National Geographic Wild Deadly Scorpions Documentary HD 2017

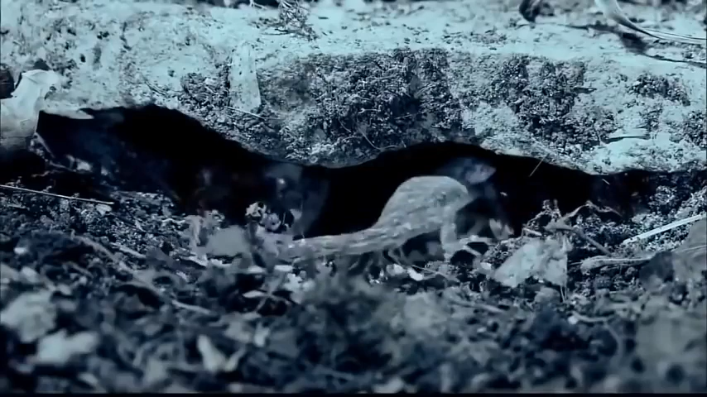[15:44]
Asian forest scorpions rarely use their stinger. Equipped with incredibly strong claws, they prefer to crush their prey to death.